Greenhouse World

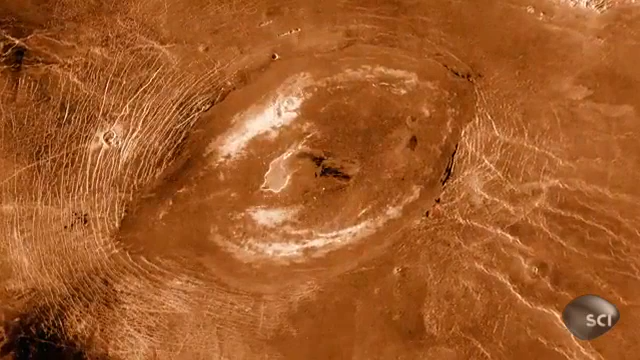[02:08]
For the first time, we had a picture of Venus revealed.
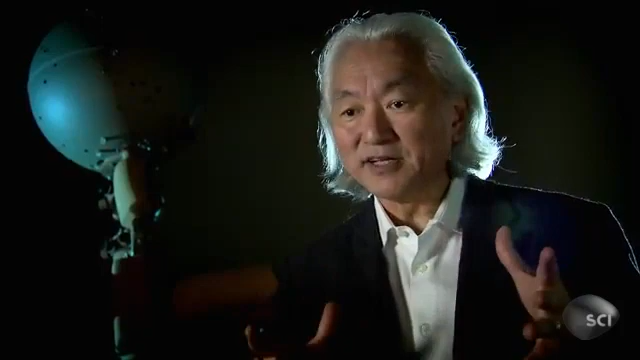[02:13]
And boy, were we shocked. We found a scarred surface, a volcanic surface.
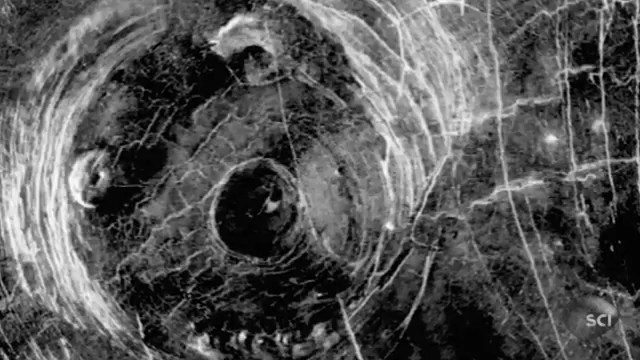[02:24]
There are at least a thousand volcanoes that are very large.